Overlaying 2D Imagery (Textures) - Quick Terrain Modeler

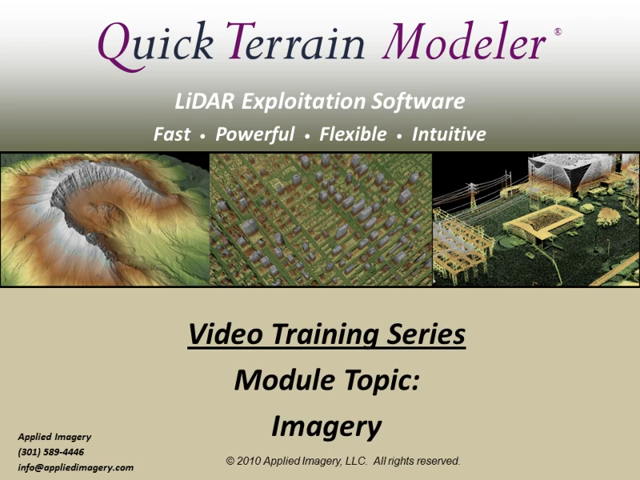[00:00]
Welcome to the QuickTrain Modeler video training series. This module will show you how easy it is to integrate imagery with your LiDAR data in QuickTrain Modeler. You'll learn how to create powerful 3D visualizations and also how to fuse the spectral information from your imagery with your LiDAR point cloud data.
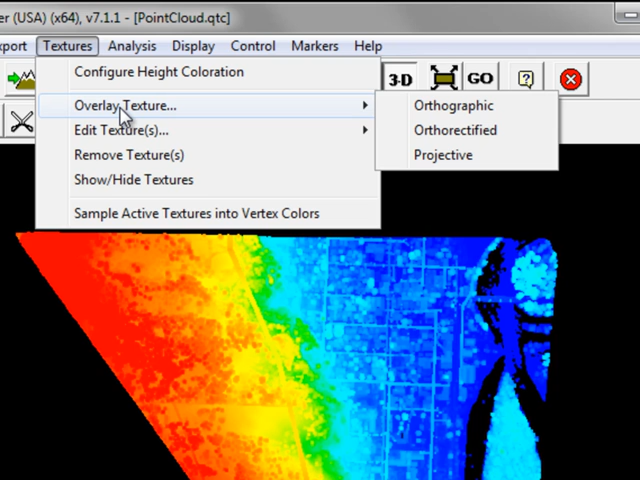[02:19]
Under the Textures menu, Overlay Texture, you see that three types of image textures or image overlays are supported. Orthographic, Ortho-Rectified and Projective. Please consult the QuickTrain Modeler Help for more detailed explanations. In most cases, you'll be working with Ortho-Rectified overlays.
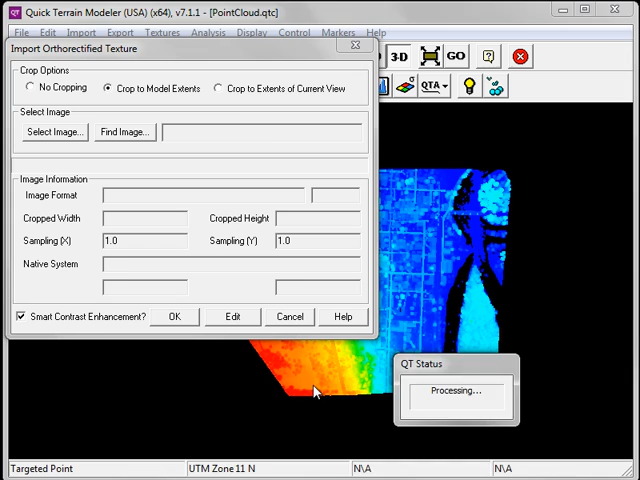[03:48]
and then click OK in the Import with a Rectified Texture window.
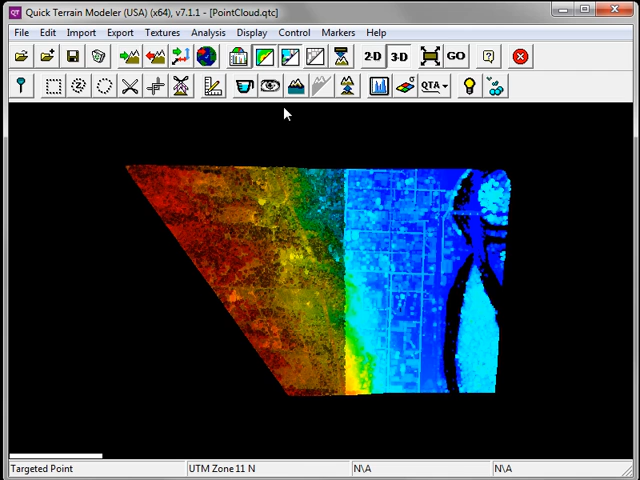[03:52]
By turning off the Toggle Height coloration, we can see that texture. The texture can be toggled on and off by clicking on the Toggle Loaded Textures button. Now I'll repeat the process to load in the second image tile.
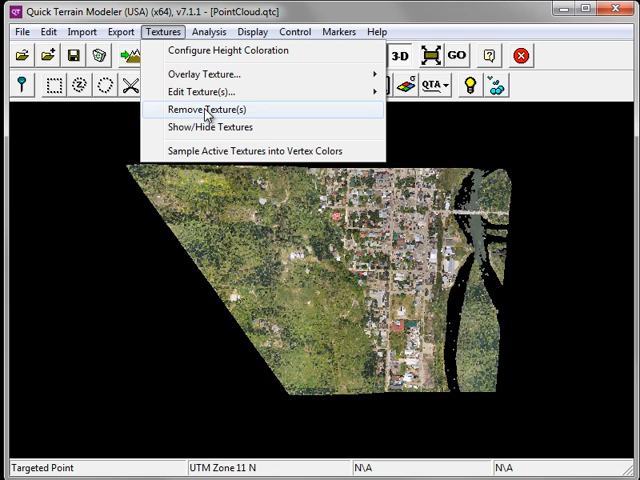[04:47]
I'm going to select All and click Apply to remove those textures.
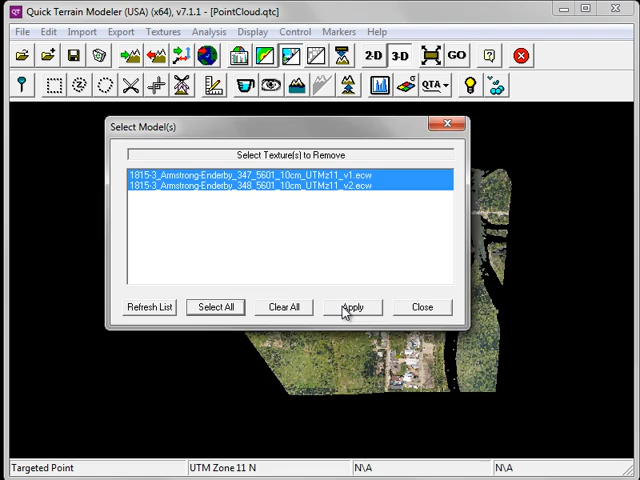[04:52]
Now under the File menu, I'm going to choose Load Tileset.
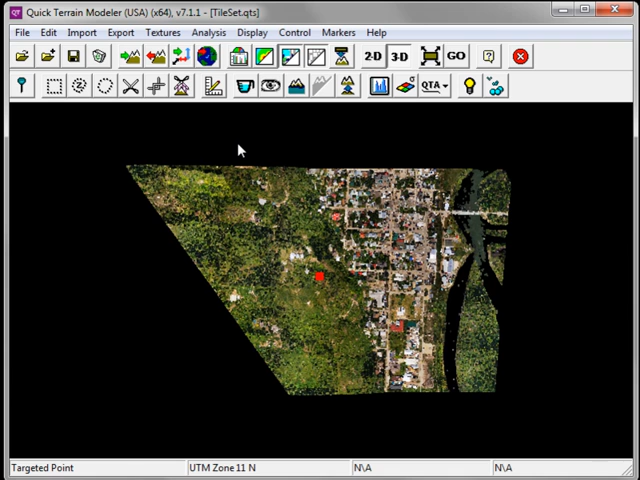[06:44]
Under the Texture menu, I'm going to choose to remove the textures. Instead of using the Toggle Loaded Textures to turn on and off the color information, it's accomplished by using the Vertex Colors.
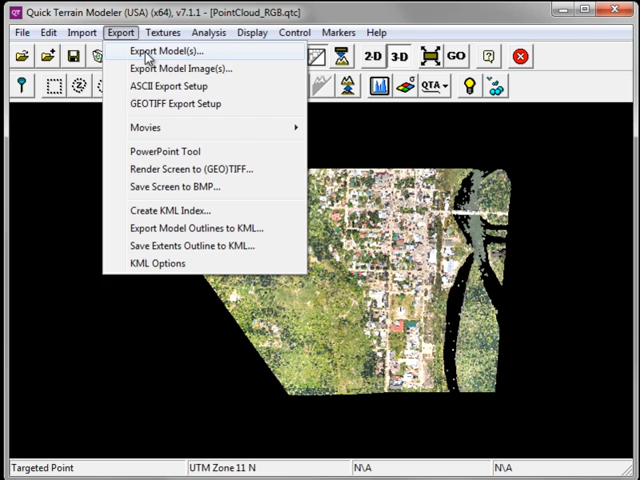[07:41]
LAS version 1.1 and earlier did not support RGB values as part of the point cloud. Under the Export menu, choose Export Models. In the Export Model window, choose LAS Format 1.2 and click Export.
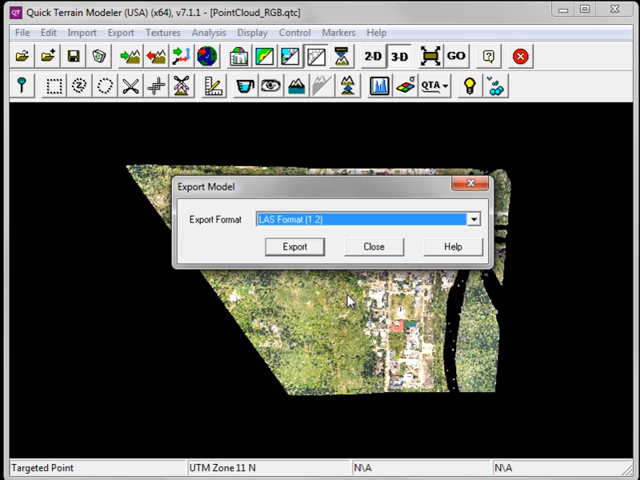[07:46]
Simply provide your LAS file with a name and click Save.
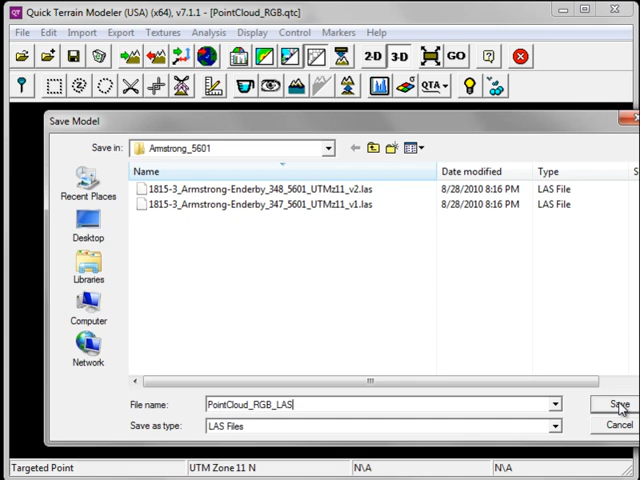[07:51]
I'm going to remove the model from this session by clicking on the Clear Models button,
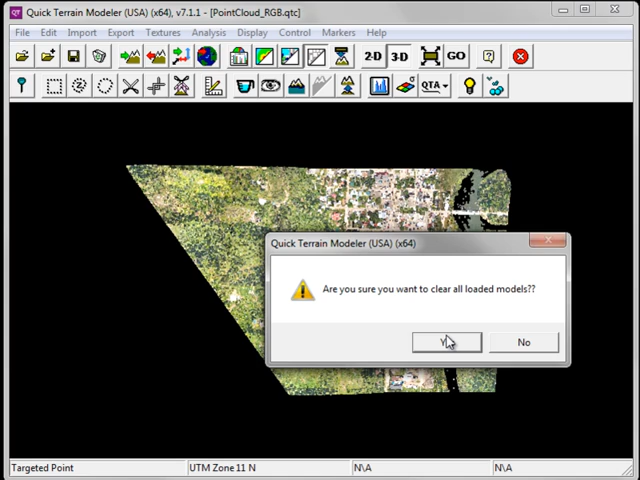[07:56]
and click on Open Models to reload the saved model that has the RGB values stored in the point cloud.
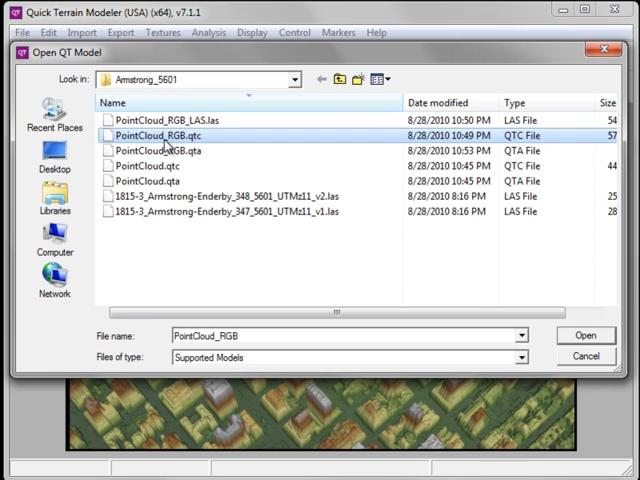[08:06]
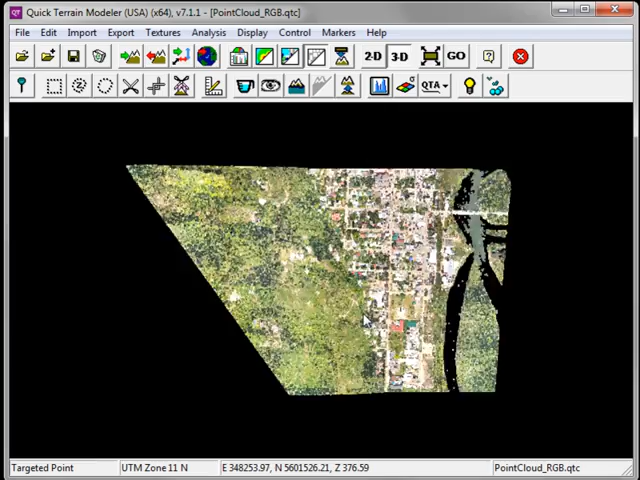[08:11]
Now let's zoom into the model and perform a point query. We see that the RGB values are indeed present, thus demonstrating that I can take this model,
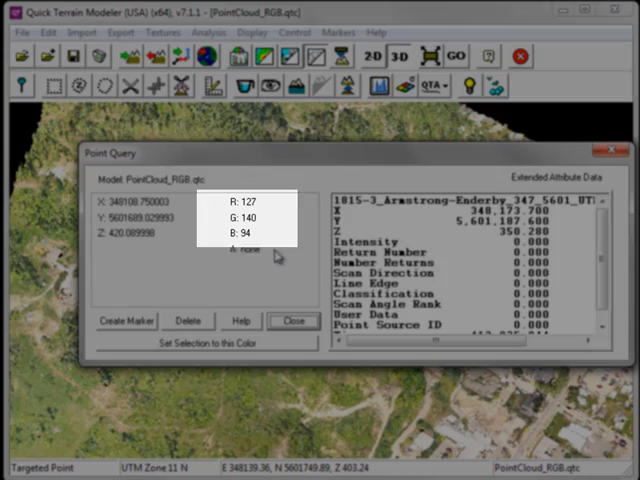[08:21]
share it with any colleagues using either QuickTerrain model or the freely available QuickTerrain reader, and they'll have access to the exact same data set.
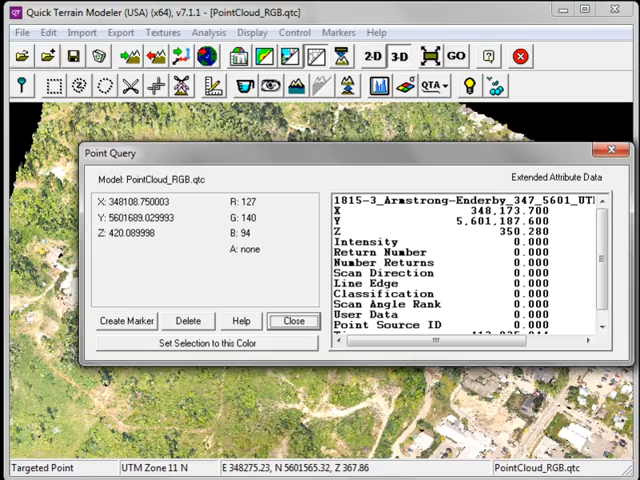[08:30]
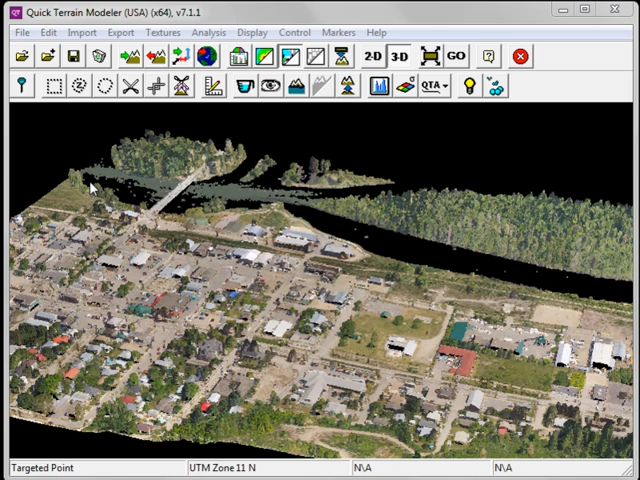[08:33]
If the image data set that you've overlaid as a texture does not line up precisely with your point cloud, you can adjust the image registration information.